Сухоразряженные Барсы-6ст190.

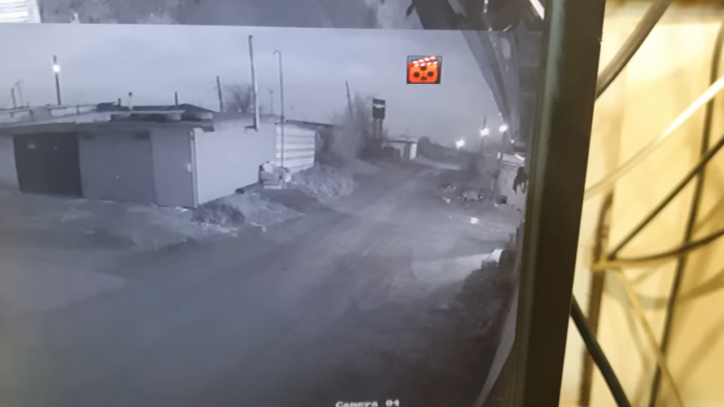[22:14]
И вот так выглядит теперь территория. Но это только начало, мы еще не все осветили.